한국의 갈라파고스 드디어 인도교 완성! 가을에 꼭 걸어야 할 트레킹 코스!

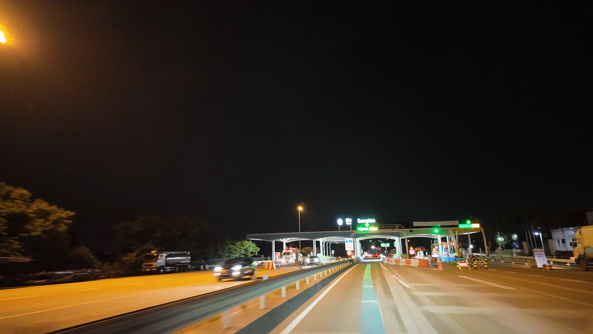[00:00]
안녕하세요. 둘레둘레 트레킹의 저자 김용수입니다. 송탄 IC를 통과하고 있습니다. 오늘은 평택에서 190km, 자동차로 2시간 20분 거리에 있는 곳으로 트레킹을 가고 있습니다.